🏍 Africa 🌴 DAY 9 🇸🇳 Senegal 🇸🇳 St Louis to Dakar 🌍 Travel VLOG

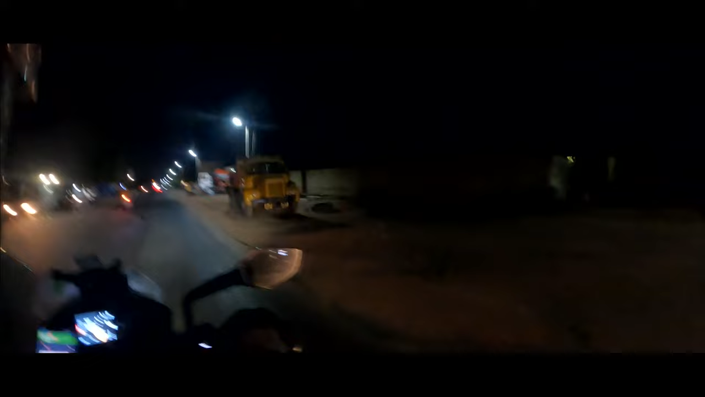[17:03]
Hope I'm saying it correct. Oh, speed bump. Small one.
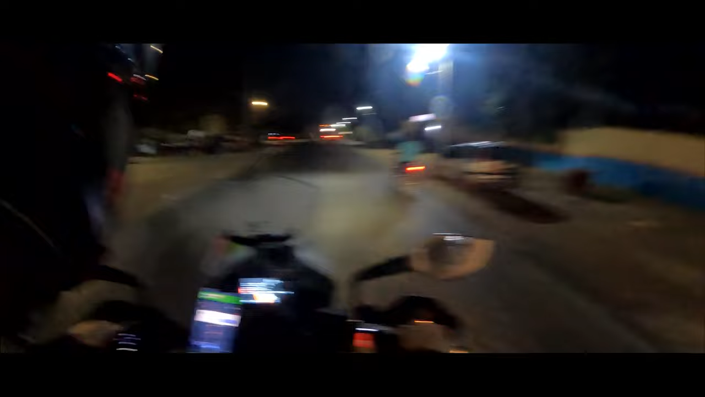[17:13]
Red fat one. So many mangoes. Oh my god, the mangoes here must be amazing. 17 kilometers still straight. This is straight.